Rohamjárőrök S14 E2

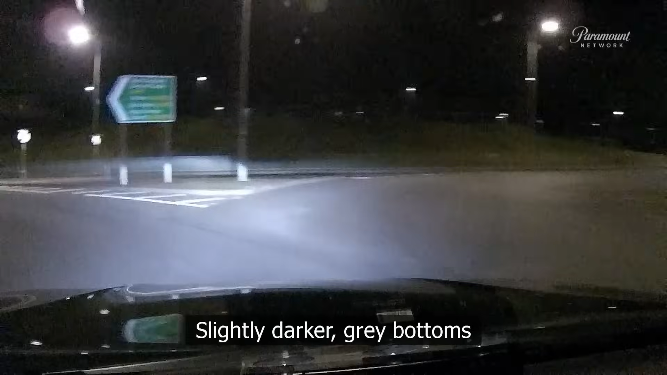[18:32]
és sötétednek tűnő szürke melegítő alsó.
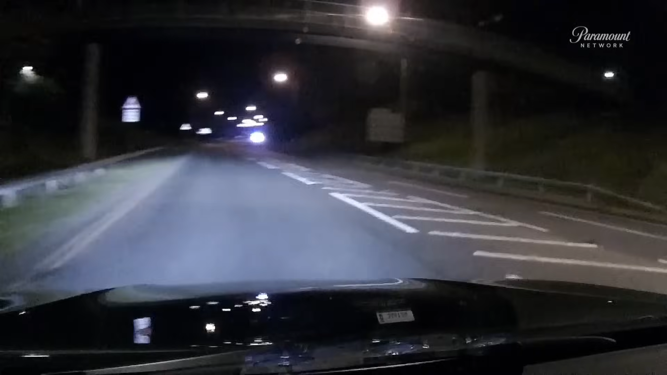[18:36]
Tisztára, mint... Ő... Itt teker előttem, Bicajon, a South Church Road-on.